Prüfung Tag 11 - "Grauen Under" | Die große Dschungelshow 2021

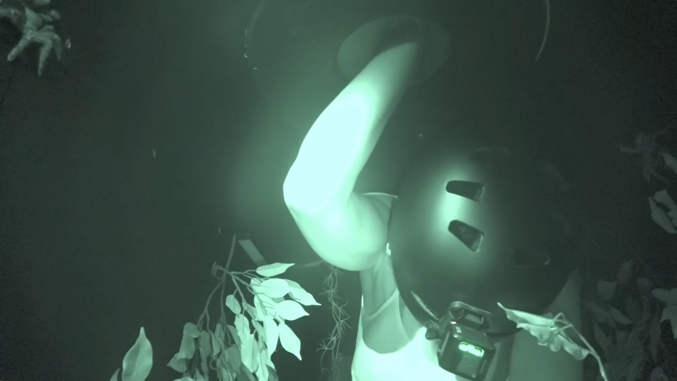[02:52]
Also bei der Jamila sind sehr viele Vogelspinnen. Hast du mir zwei gegeben?